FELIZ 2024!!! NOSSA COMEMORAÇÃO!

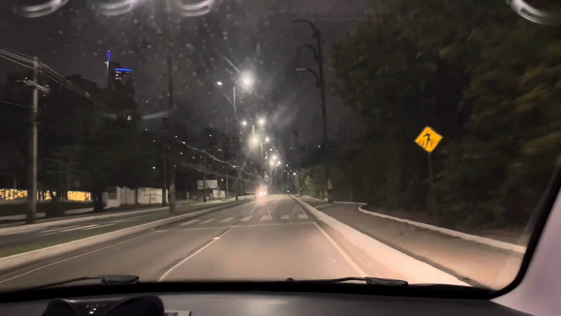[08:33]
Três e meia. Estamos indo ali na farmácia comprar remédio pra Tony. Depois vamos dar uma olhadinha aqui na orla de uma pessoa, né, amor? Isso mesmo.